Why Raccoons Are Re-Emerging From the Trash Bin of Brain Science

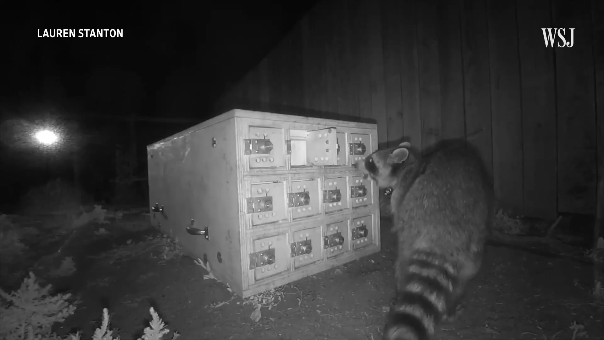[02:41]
Okay, so in this experiment, scientists are using cutting-edge electronic tagging and night vision technology to study raccoons in the wild.
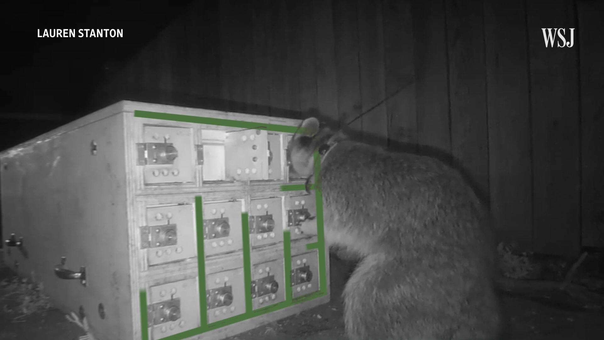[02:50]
They built a box with 12-latched doors. And behind each door, there was a tree.
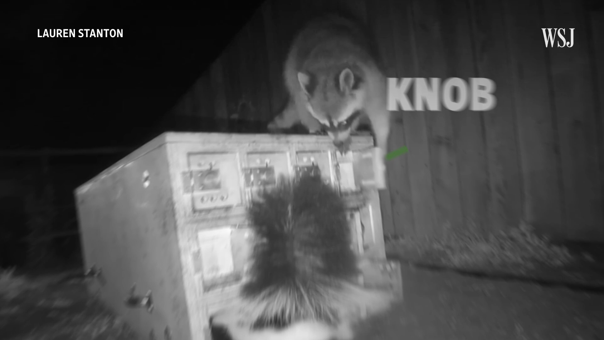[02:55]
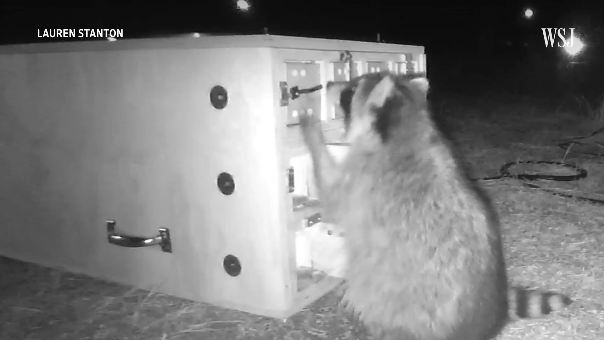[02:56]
They were surprised to find that the raccoons were able to come up with different ways of opening the doors. Which really speaks to, you know, both flexibility and individuality in their problem solving.
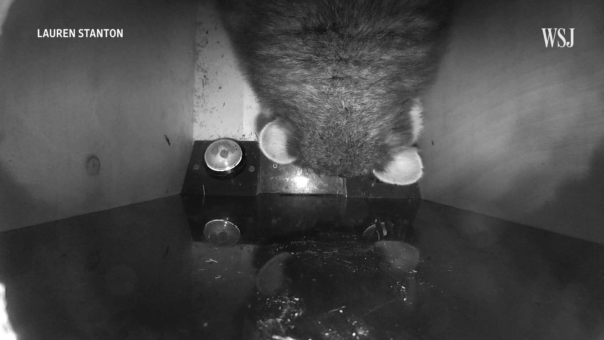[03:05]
In this test, raccoons had to learn which button dispensed food.